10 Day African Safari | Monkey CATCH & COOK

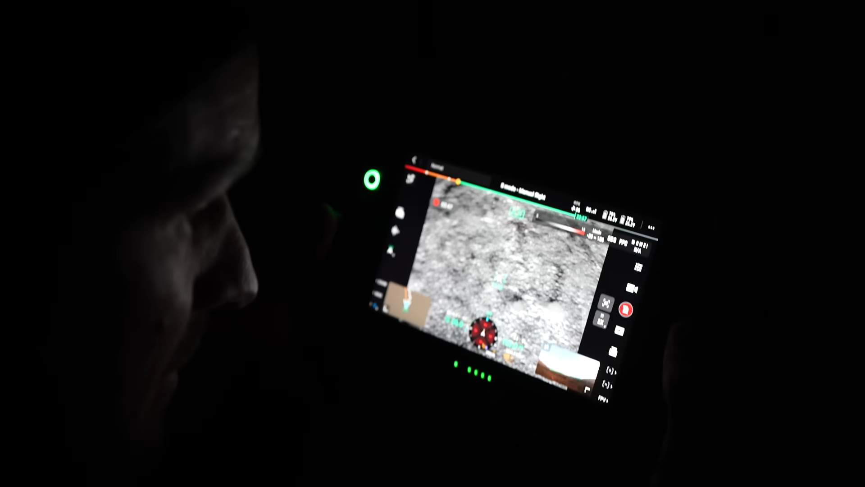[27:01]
Thing about it is you have to look through them.
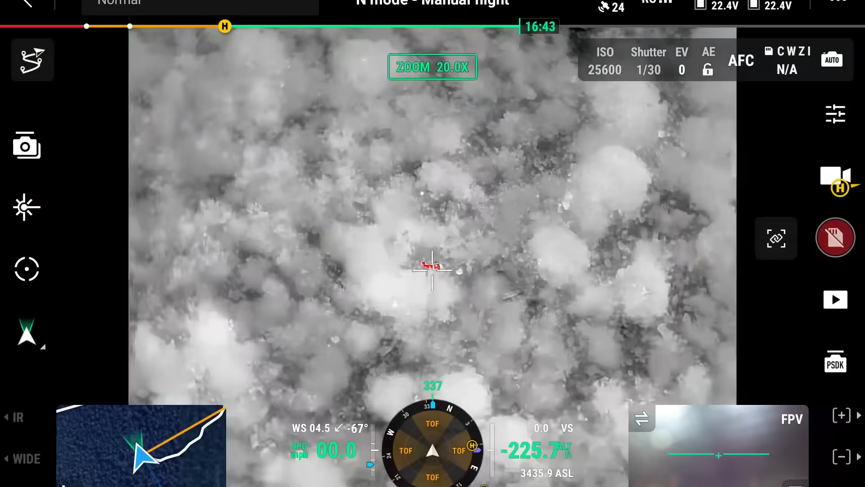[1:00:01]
That's a big kudu. What's this in the back right here?
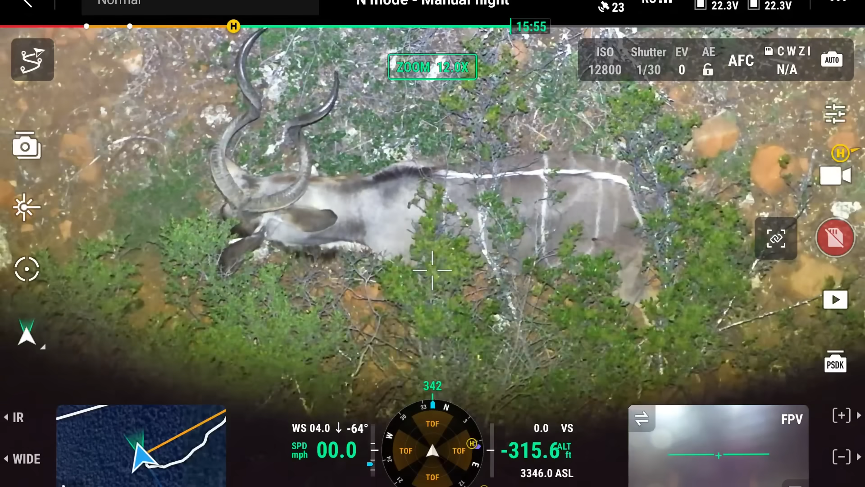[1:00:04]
That's a shot, isn't it? Definitely not. Right here? Huh? Yes. Can you move? That's a shot then. Definitely. You see not. How he's. How? How is that not a shot? Move a bit forward. Fly forward. Like that this really one? Does look like a. That looks like a shot. Though. There's no way I hit him that far back. You see how he's just standing there? That's a shot. He should be moving.
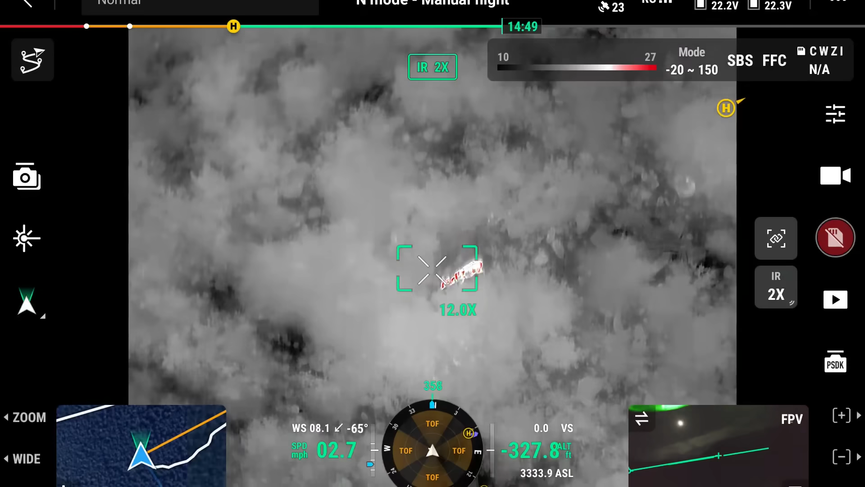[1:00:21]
That's a shot. Then. No, he's hurting. Look how slow he's moving.